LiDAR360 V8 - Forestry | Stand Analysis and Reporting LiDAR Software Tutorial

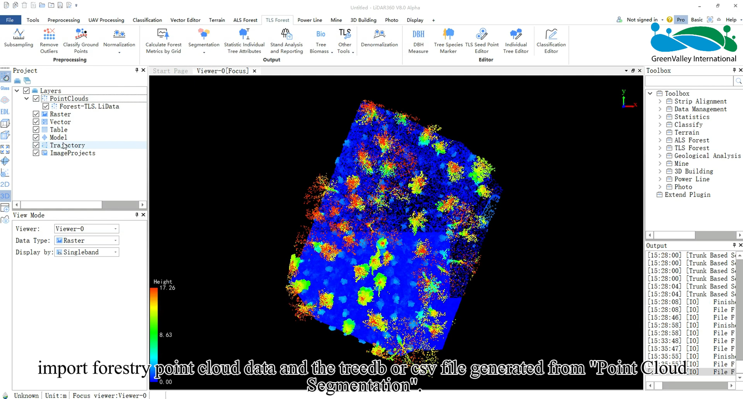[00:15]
cloud data and the treeDB or CSV file generated from point cloud segmentation.
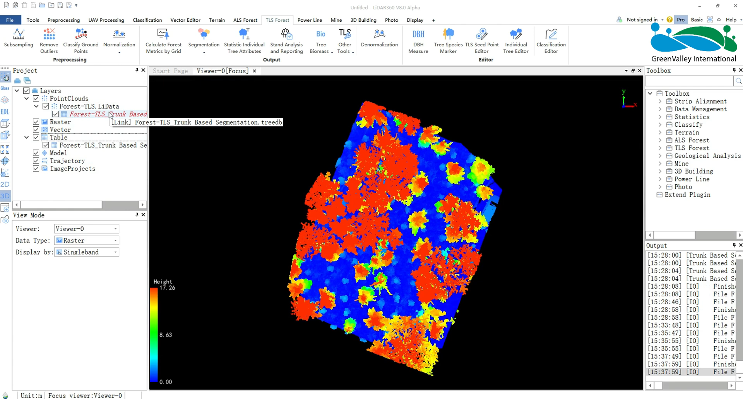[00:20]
You can choose to display point cloud data by tree ID.
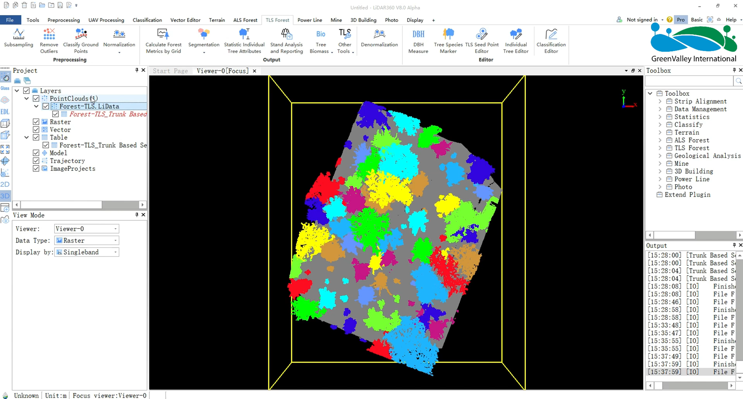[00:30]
Next, activate the stand analysis and reporting tool. In its dialog box, select point cloud data. Choose the attribute file, treeDB or CSV resulting from point cloud segmentation. Here we can perform either thinning analysis or standing tree volume analysis.
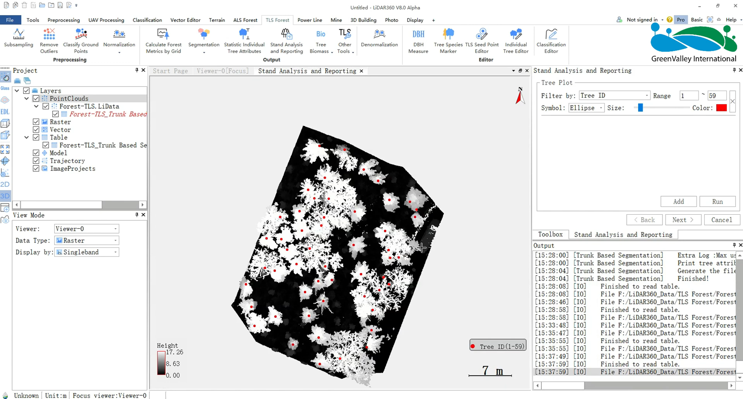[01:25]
As shown on the screen, first configure the output for tree plot, then click next.
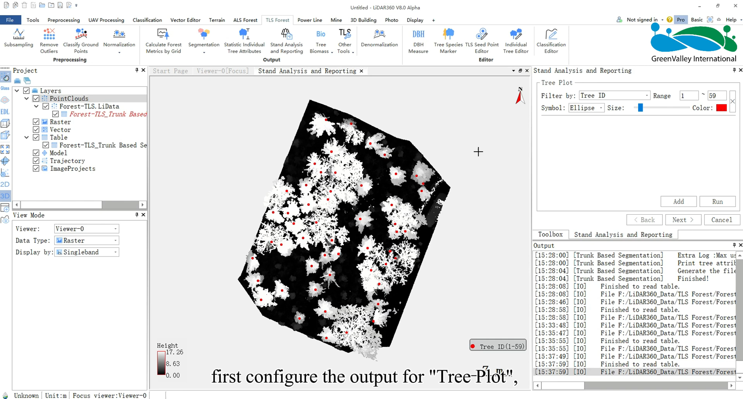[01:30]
Select the output range or filter by attributes and click next again.